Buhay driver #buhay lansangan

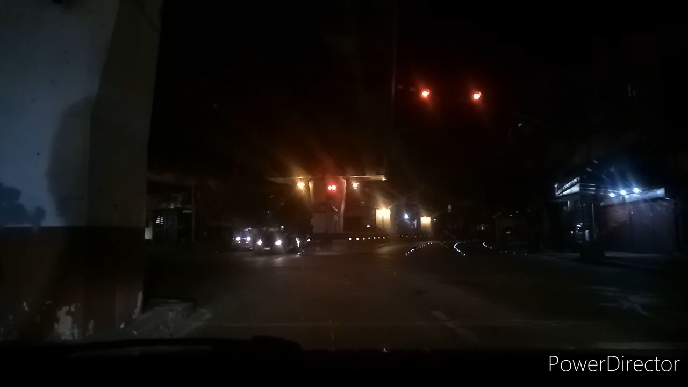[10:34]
Hi guys, ito si Kamagong, going home na, alas 12 na ng ating gabi, umaga na, 12:09.
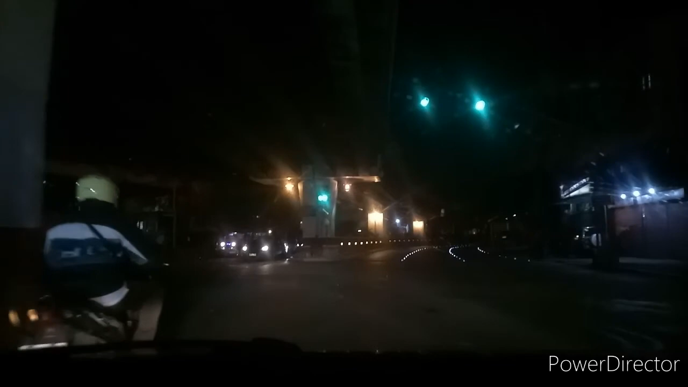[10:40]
Ito, going home, kanina pagkain mo lang ha,